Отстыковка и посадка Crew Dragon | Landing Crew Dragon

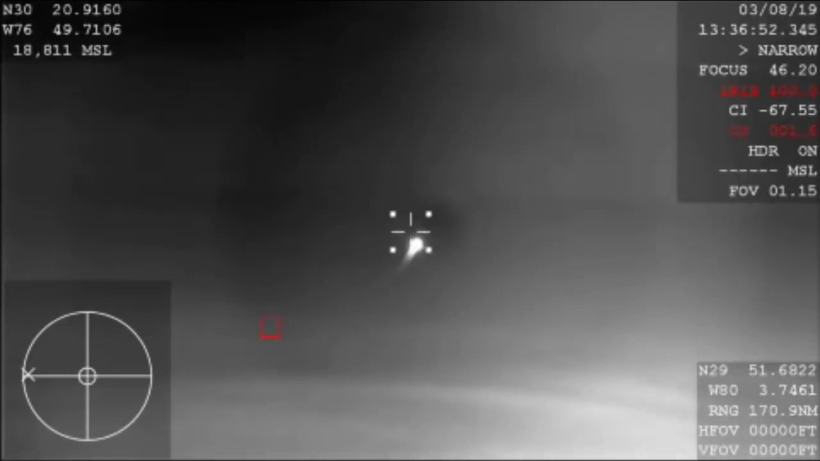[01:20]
And so this is a view from that WB-57 airplane.
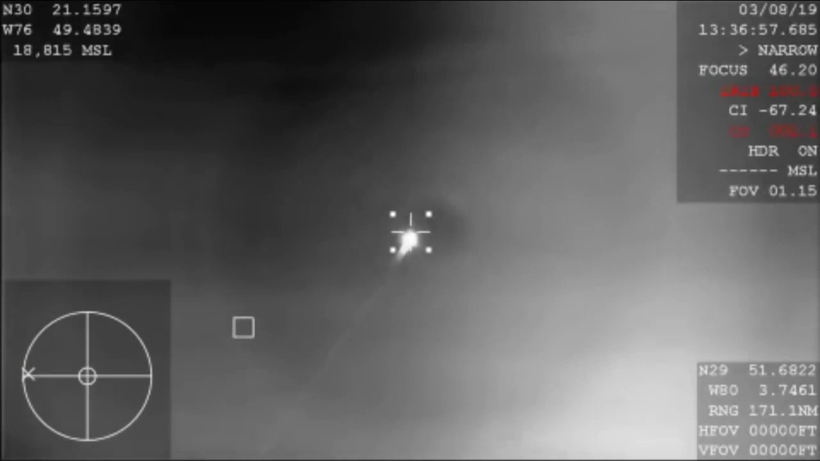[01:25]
You were looking at Dragon streaking across the sky on its reentry through the Earth's atmosphere,
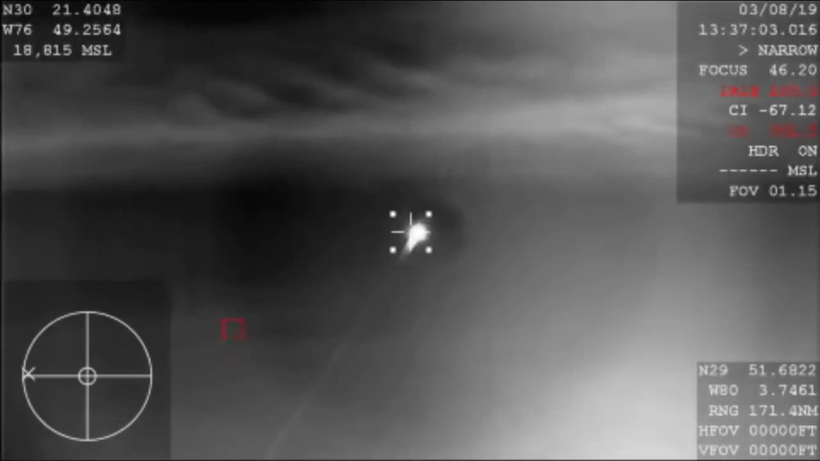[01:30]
aiming for a splashdown in just a little while from now.
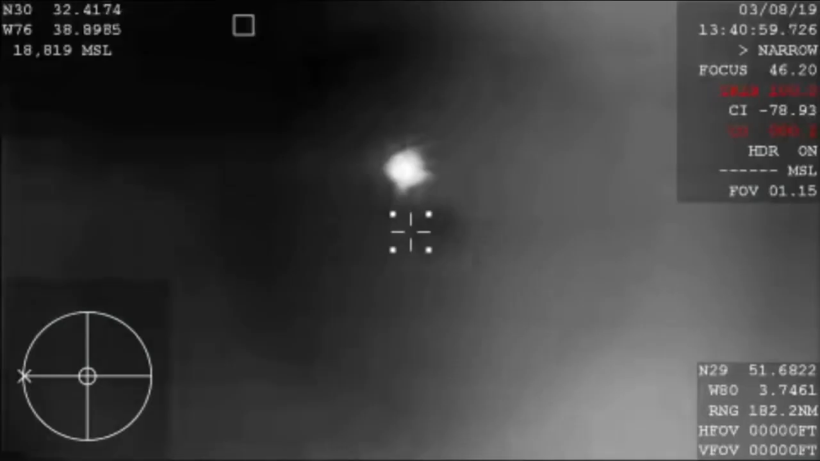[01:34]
They're going to reach its terminal velocity, basically. And then those parachutes are going to kick in.